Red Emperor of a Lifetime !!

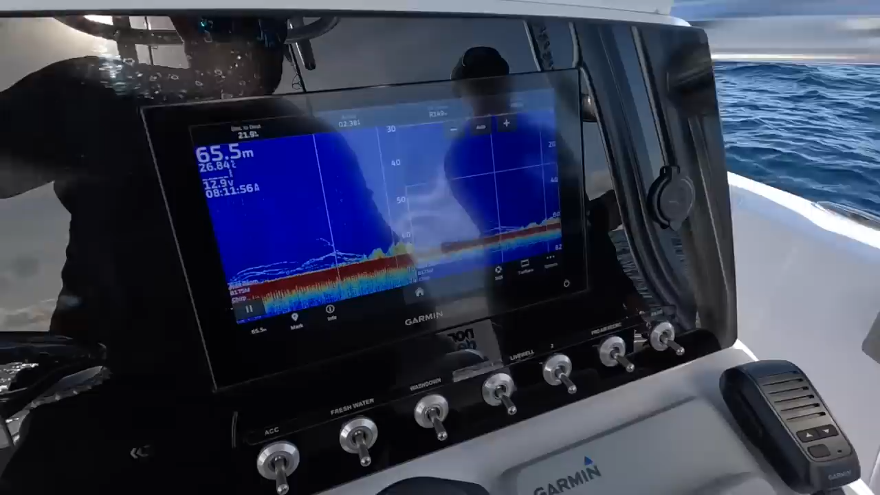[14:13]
On screen: depth 65.5 m
That is what we're dealing with at the moment. Anyone knows what red fishing's all about?
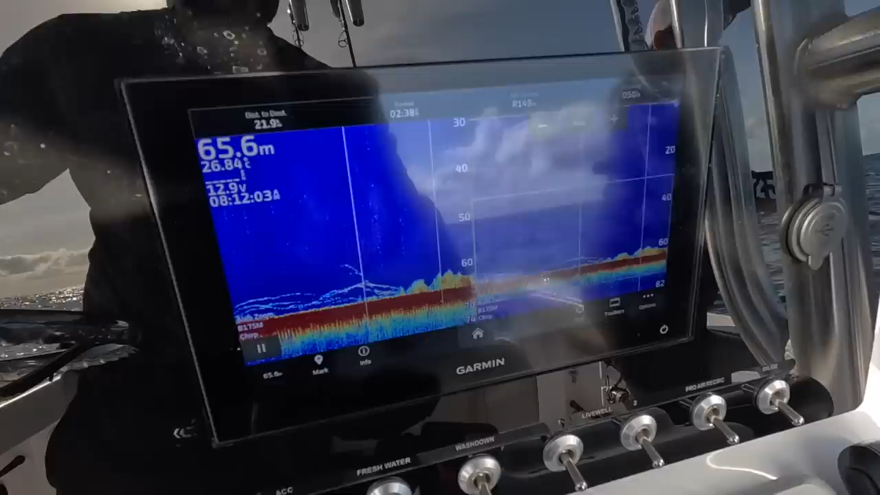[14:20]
On screen: depth 65.6 m
That's it right there.
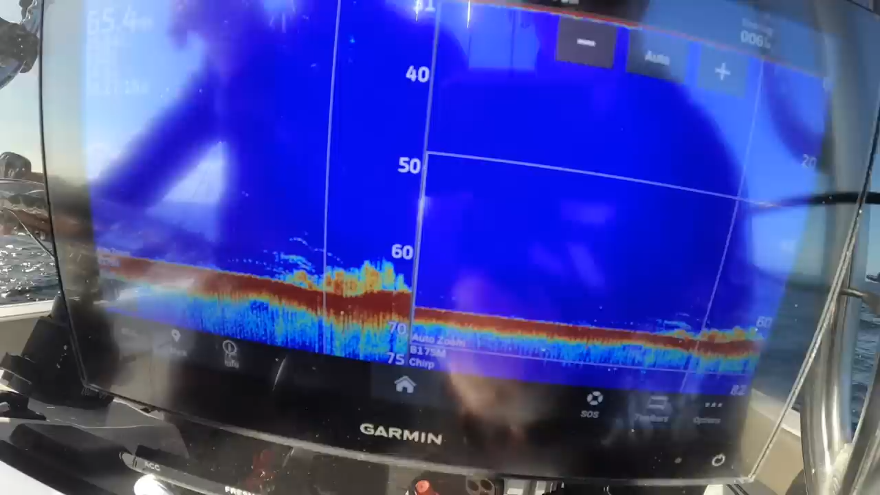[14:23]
As you can see, if I zoom in, but I don't want to touch too much because I don't want to give my marks away, obviously.
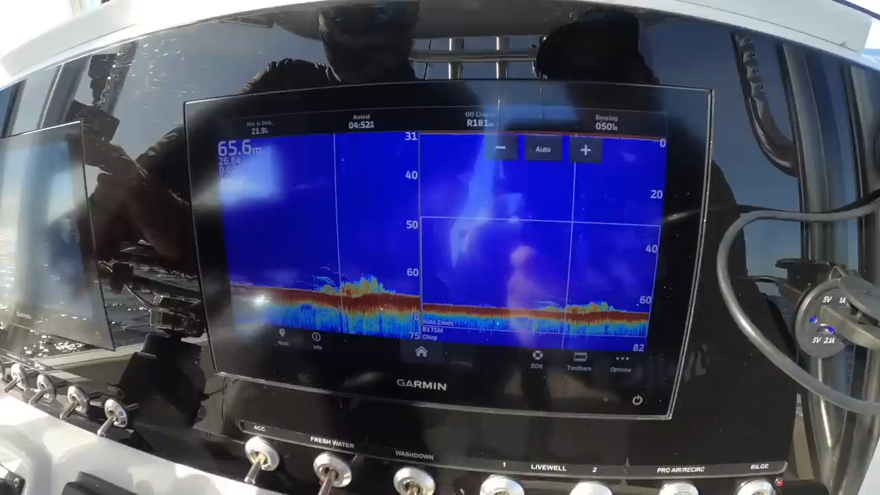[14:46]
On screen: depth 65.6 m
We found a bit of ground, and it just pays to move around the area.